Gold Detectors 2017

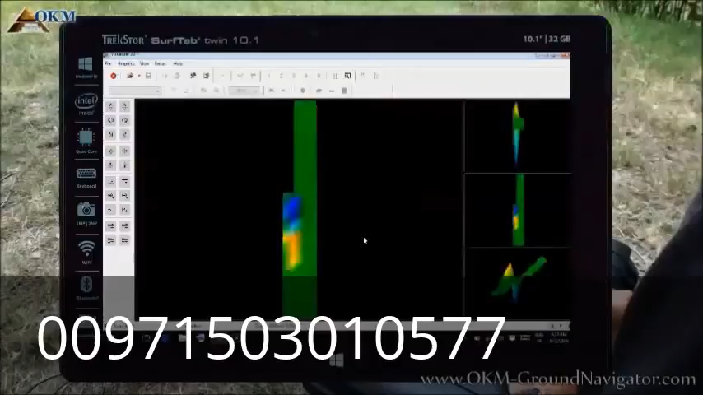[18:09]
After all data has been transferred, click the stop button.
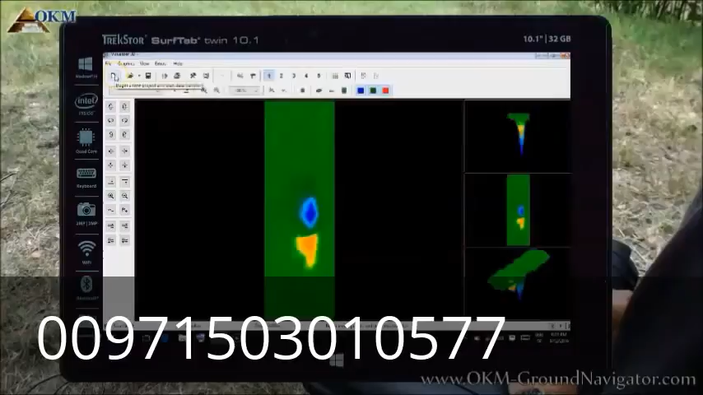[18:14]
The next step would be to enter the characteristics of your scan.